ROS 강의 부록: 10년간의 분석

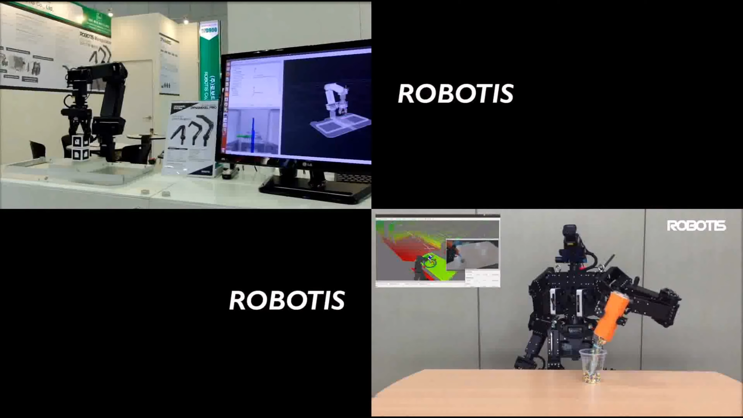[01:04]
로보티즈의 똘망이라든지, 터틀봇, 오픈 매니플레이터, 매니플레이터의 H 등이 나오기도 하고요.
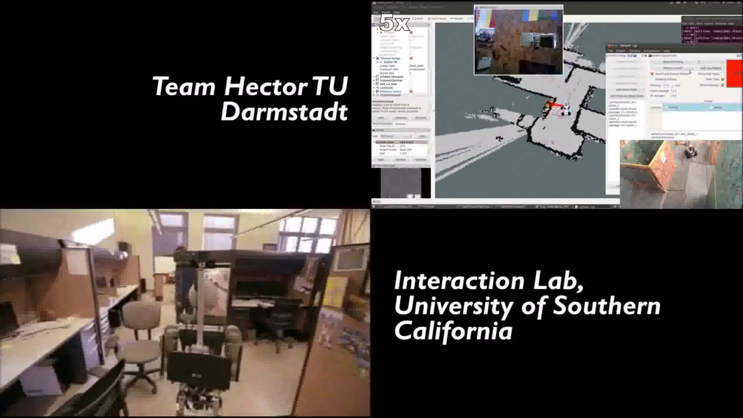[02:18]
그 다음에 여기 보이는 다양한 형태, 그 다음에 다양한 목적의 로봇들이 로스를 사용하고 있구나라는 것을 이 동영상을 통해서 알 수가 있겠네요.